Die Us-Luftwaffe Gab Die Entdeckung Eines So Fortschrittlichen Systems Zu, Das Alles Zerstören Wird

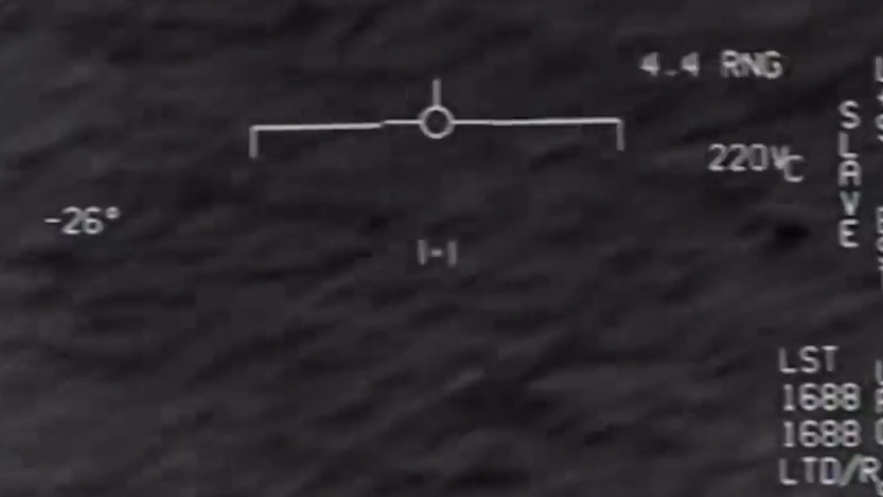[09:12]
So handelt es sich bei dem Go-Fast-UFO-Video, das ein schnelles Objekt über dem Meer zu zeigen scheint, wahrscheinlich nur um einen sich langsam bewegenden Ballon.
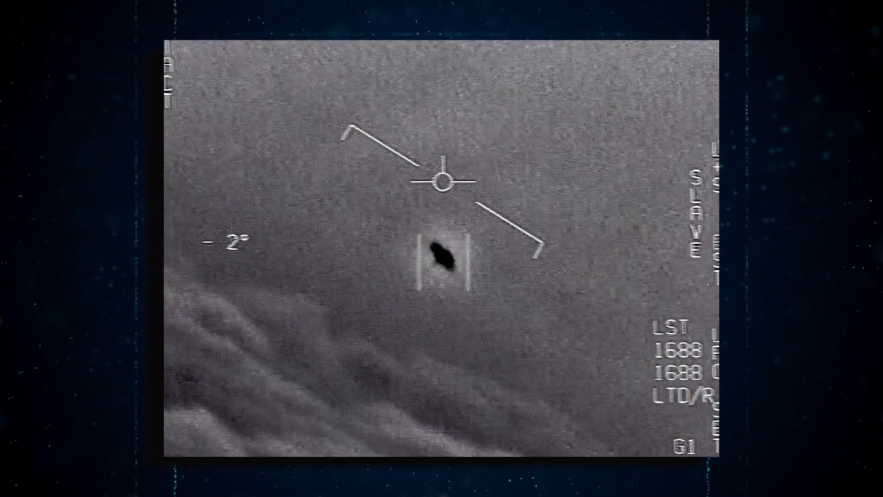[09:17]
West erklärte, dass UFO-Meldungen in der Regel aus der Low-Information-Zone kommen, wo das Objekt aufgrund seiner Entfernung, Geschwindigkeit, Größe oder Unschärfe zu schwer zu identifizieren ist.